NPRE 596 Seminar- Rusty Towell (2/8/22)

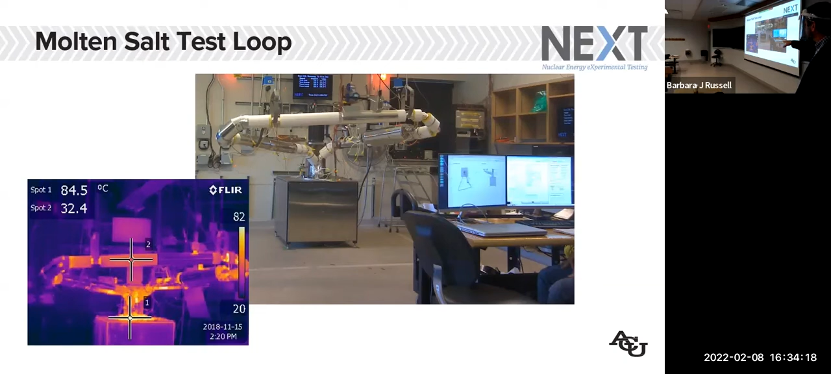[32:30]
I show you that just to orient it to the next picture. This is a nice little video. I hope it works here. There we go.
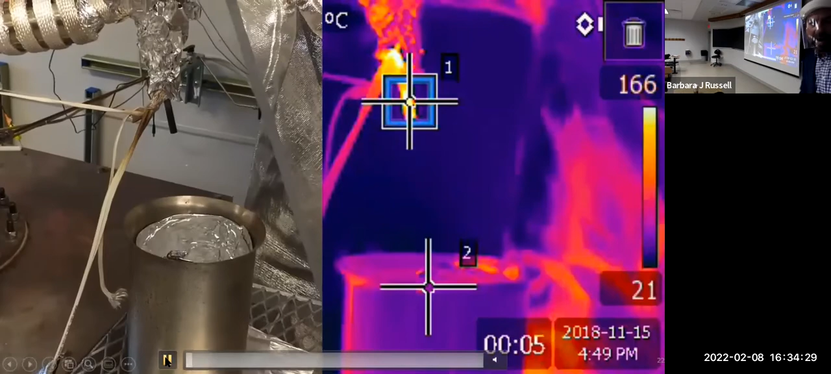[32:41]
This is just a cool demonstration, especially for people who have never seen molten salt.
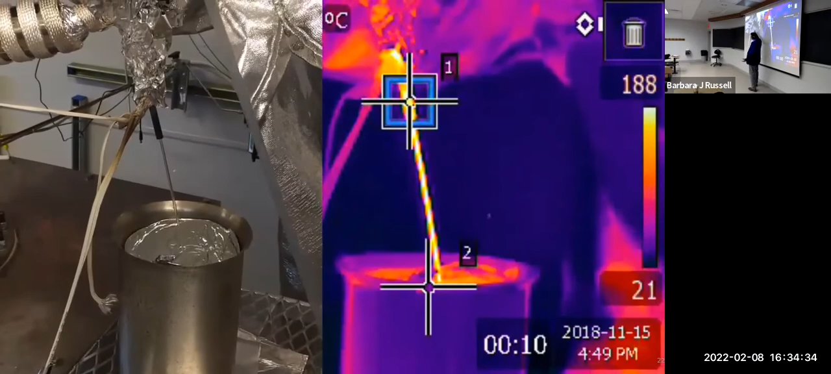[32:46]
This looks like water flowing out of our loop, but if you look at the temperature over here, it's well-elevated. Oops, sorry. That says 180 or something.
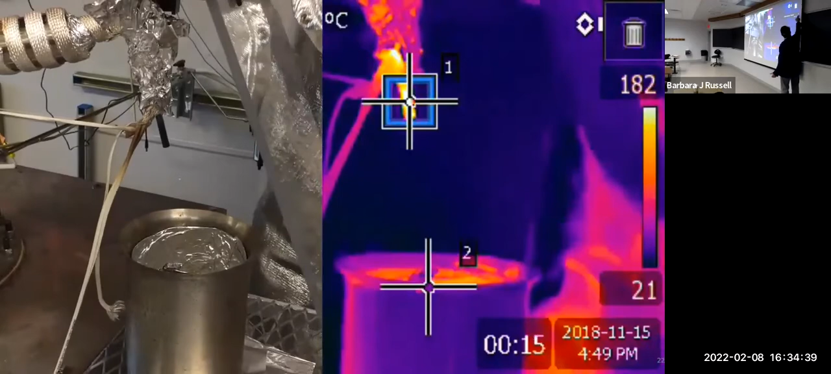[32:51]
It's a nitrate salt that melts at 130-ish degrees centigrade. So, this is a low-temperature salt. Again, this demonstrates one of the inherent safety features of using molten salt is your coolant.
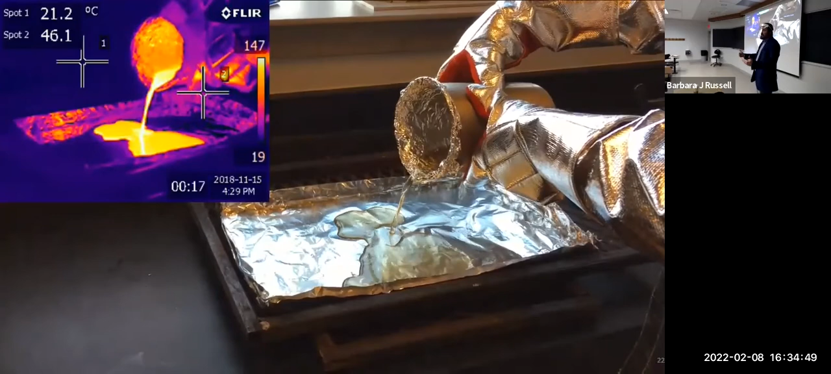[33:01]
If there's a leak in the pipe, what happens? The salt flows to the ground. It drops. It spreads out. It cools down slowly over time.
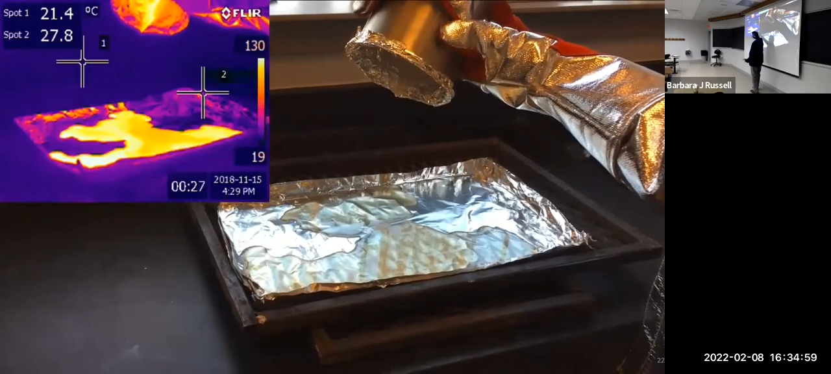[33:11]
And look, that drop doesn't even drift because it freezes right there.